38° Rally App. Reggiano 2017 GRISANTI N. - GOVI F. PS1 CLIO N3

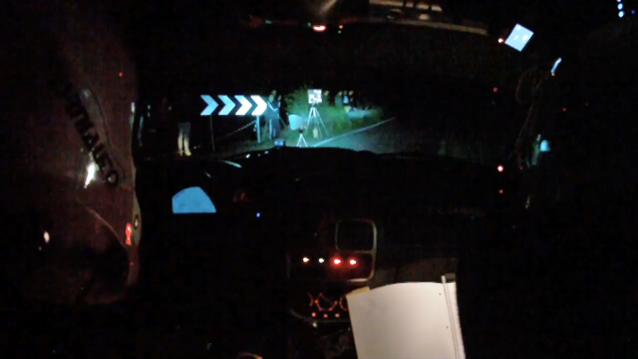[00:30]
Vai, 50, destra 4, al palo, ritarda, diventa 3+, per sinistra 4, e attenzione, tornante destro, intornante sinistro, 40, ritarda, poco, sinistra 4, 60, attenzione,
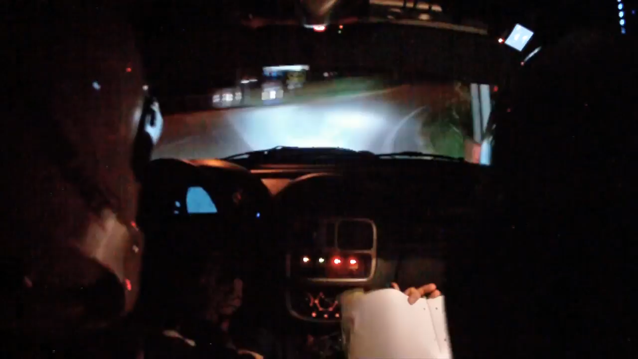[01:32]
in sinistra 4, al palo, sinistra 6, al palo, sinistra 6, per destra 5, mosso, all'albero, molta attenzione, destra 4+, diventa 3, diventa 3, 50, e stop, ritarda, sinistra 2+, stai a destra, 2+, stai a destra, sinistra 5+, taglia, 40,
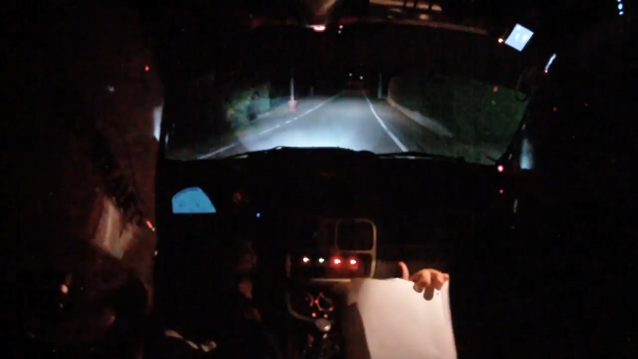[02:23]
sinistra 7, sul dosso, sinistra 7, e al cartello, sacrifica, destra 6, per ritarda, sinistra 3, e destra 5, due tempi, due tempi, per sinistra 4+, sinistra 4+, ai cassonetti, sacrifica, destra 3+, sinistra 3+, sinistra 3+, sinistra 3+, 80, ritarda,
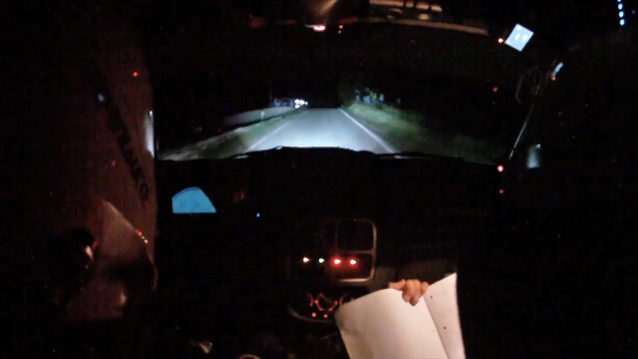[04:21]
destra 6, destra 5, in sinistra 5, 100 vista, e destra 6, attenzione, stop, in sinistra 0, cambio strada, 40, grande, sinistra 4+, per destra 4+, per destra 4+, due tempi, 90, imposta destra 4+, fidati ma è rotto, per sinistra 5, apre,